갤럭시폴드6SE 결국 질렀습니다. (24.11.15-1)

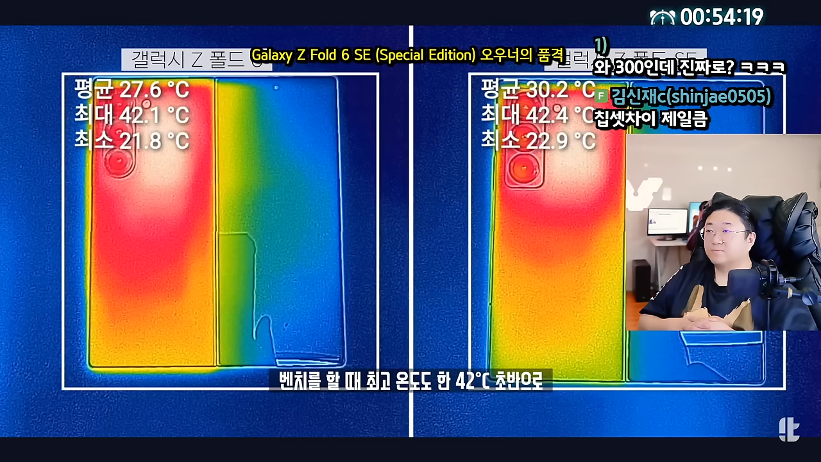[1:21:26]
벤치를 할 때 최고 온도도 한 42도 초반으로 두 제품이 거의 비슷했습니다.